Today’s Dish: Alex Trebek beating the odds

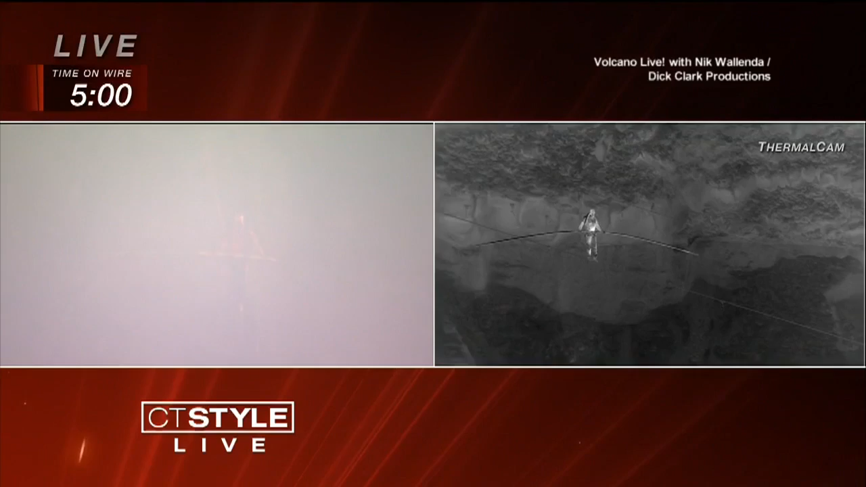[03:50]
You can only see him with a thermal camera showing his heat signature. It's a storm. It's pretty amazing. A heart-stopping moment seven minutes in.